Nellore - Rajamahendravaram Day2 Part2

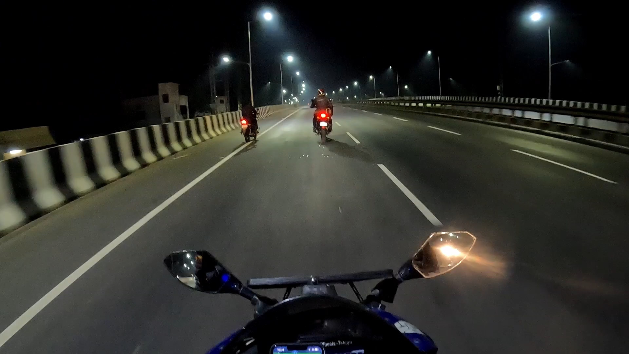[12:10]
అంతా ఉండవు, ఓన్లీ ఇలాంటి ఫ్లైఓవర్స్ మీదే ఉంటాయి. సో ఇవి హైవే మొత్తం ఆల్ ఓవర్ నేషనల్ హైవే ఉంటే చాలా బాగుంటుంది, మనకి ఇబ్బంది లేకుండా. రాజమండ్రి లోపలికి వచ్చేసాం ఆల్మోస్ట్, ట్రాఫిక్ అయితే భయంకరంగా ఉంది, ఇంకా సిటీ లోపల కదా అట్లాగే ఉంటుంది.
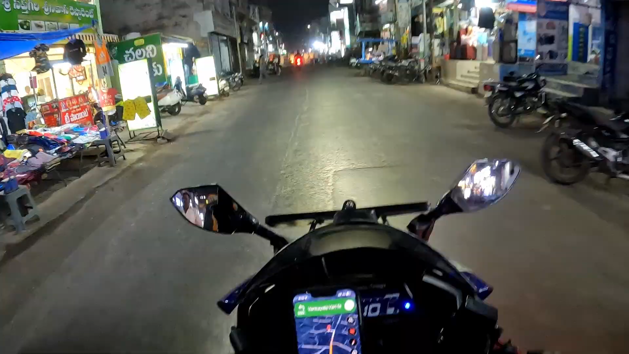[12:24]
వచ్చేటప్పుడు గోదావరి బ్రిడ్జ్ ఉంది, చాలా పెద్దది అసలు, అది వీడియో చేద్దామంటే అక్కడ లైటింగ్ సరిగ్గా లేదు.